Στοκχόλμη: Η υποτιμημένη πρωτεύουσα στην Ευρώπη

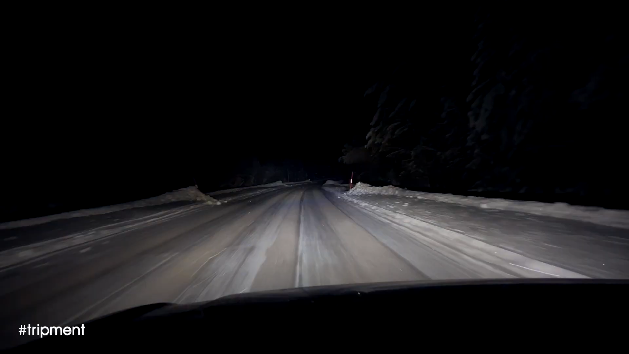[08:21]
Από εδώ συνεχίσαμε καρφί για την Κίρουνα, με τον καιρό όσο κινούμαστε προς τα βόρεια να χειροτερεύει. Το πλάνο μας είναι να βολτάρουμε στην πόλη, να τη δούμε και βράδυ, να φάμε κάτι, ελπίζουμε, και έχουμε αποφασίσει να περάσουμε το τελευταίο βράδυ του road trip στο αυτοκίνητο.